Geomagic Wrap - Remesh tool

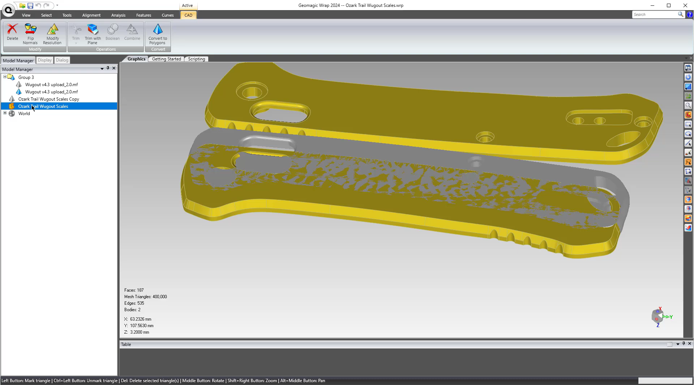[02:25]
If you bring in a CAD model, here's an example of a CAD model into wrap that you need to convert it to polygons.
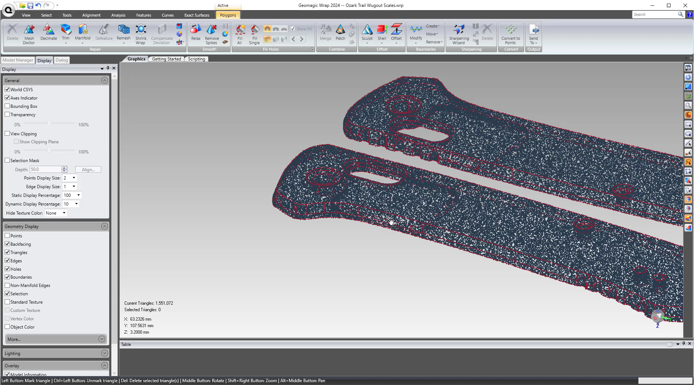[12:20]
So that's what the remesh tool is and wrap.